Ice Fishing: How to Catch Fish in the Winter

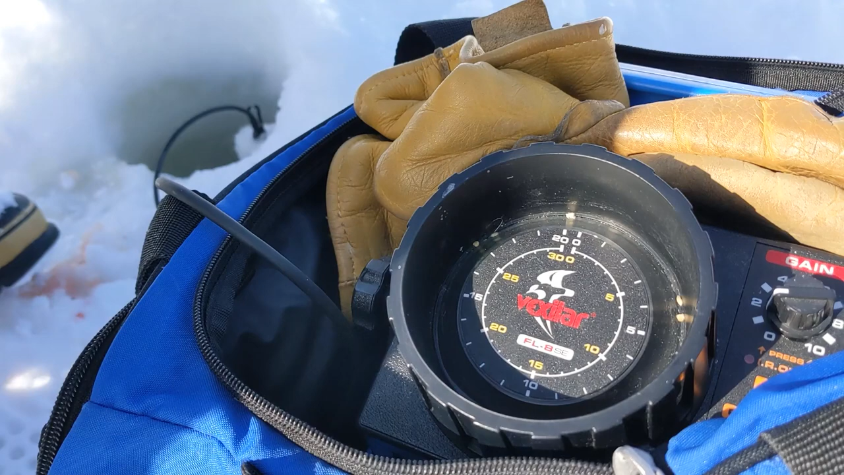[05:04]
this is just the end of it so that's just beeping sounds sonar down and then you can